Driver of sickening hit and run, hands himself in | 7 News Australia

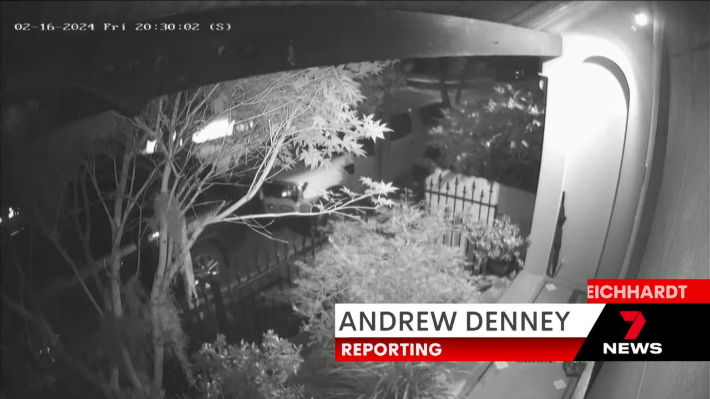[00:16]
the victim of this speeding driver who mowed him down at Leichhardt last night and kept going.